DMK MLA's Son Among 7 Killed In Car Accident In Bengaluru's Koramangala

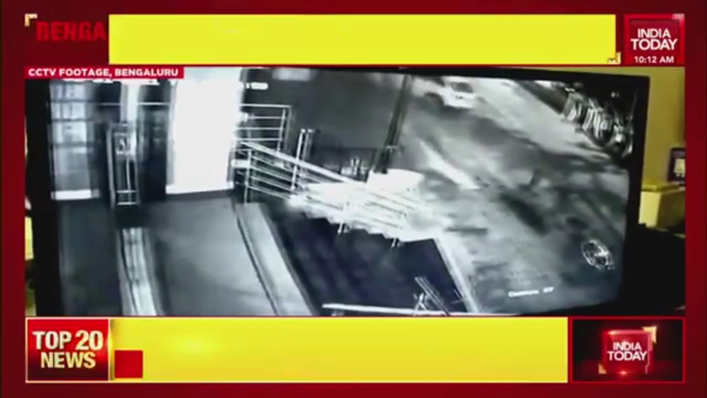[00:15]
India Today's access CCTV footage of the accident that took place at the Koramangla area at around 1.45am.
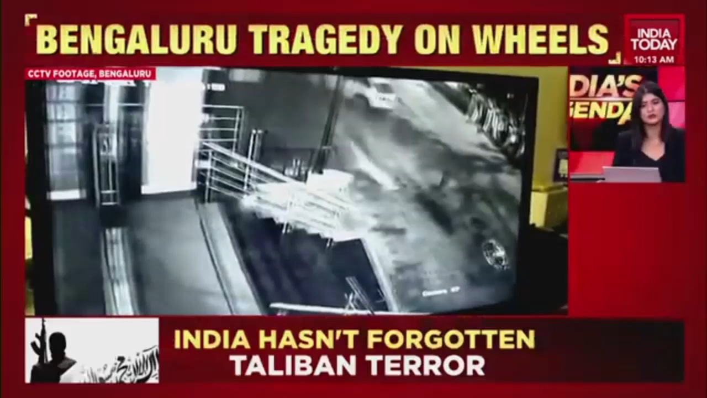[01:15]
You can see really that the car was being driven very rashly at an extremely high speed. Any details of really who was behind the wheels?
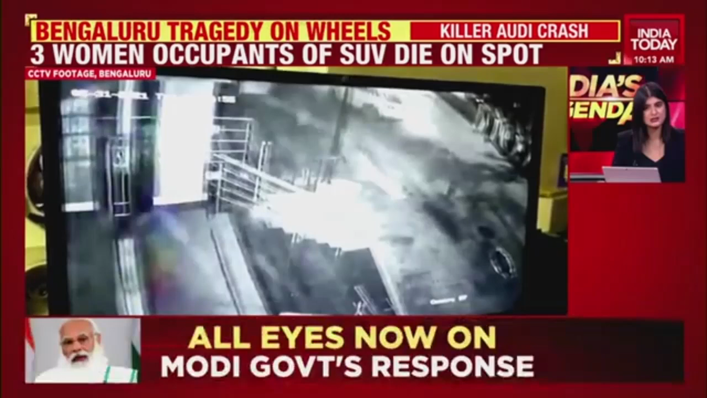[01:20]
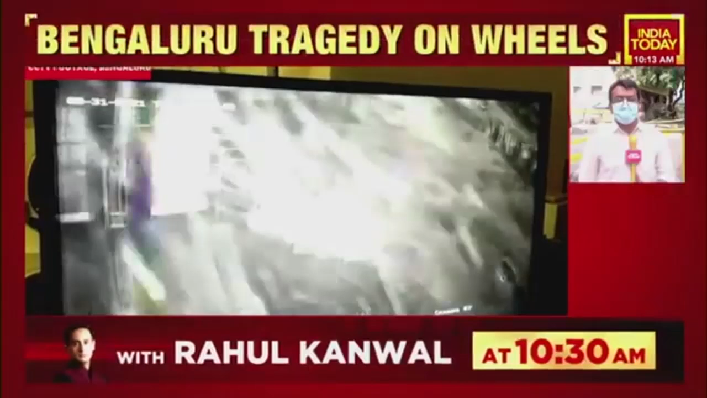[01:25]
Well, at this point in time, they could not confirm as to who was behind the wheels. But what we accessed was the CCTV footage.
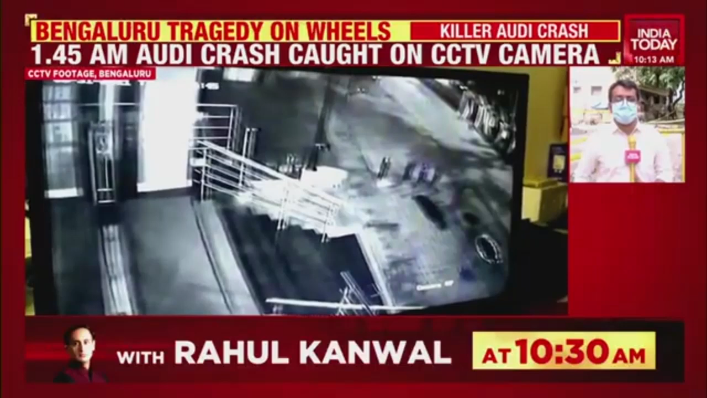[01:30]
And I'm coming to you from the spot itself. The Coomangla area, this is the 80 feet road. The car comes at a high speed, ramps into the pole and the wall that you see behind me.
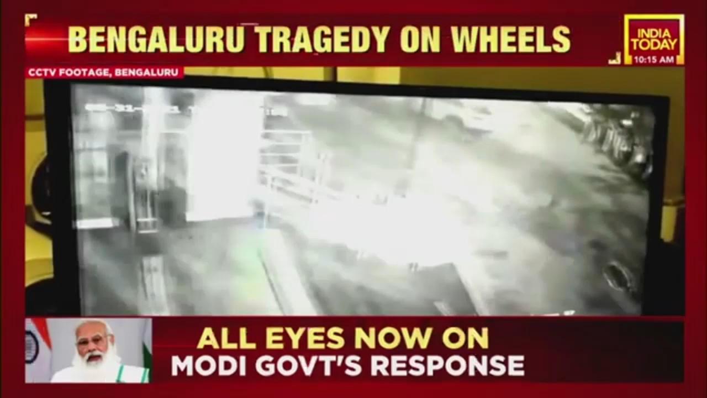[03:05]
That speeding Audi that you see the footage playing out of rams into a pole. Completely, the drivers clearly lost control there and is going at such a high speed that the wheels of the SUV then fall out of the vehicle.